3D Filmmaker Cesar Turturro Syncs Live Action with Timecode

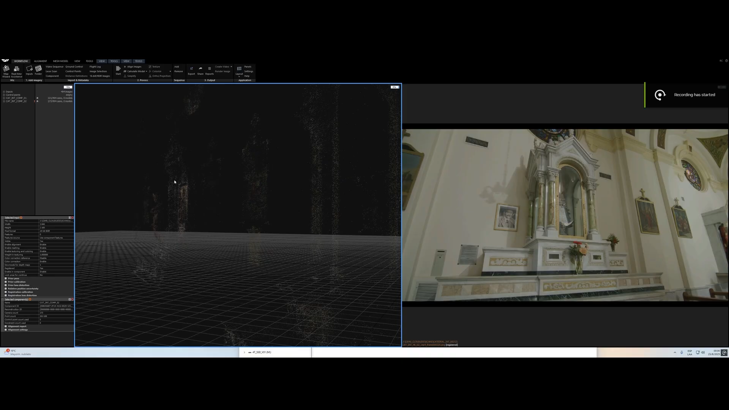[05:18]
it was important to recreate the church exactly as it is. By scanning the real structure and bringing it into Unreal,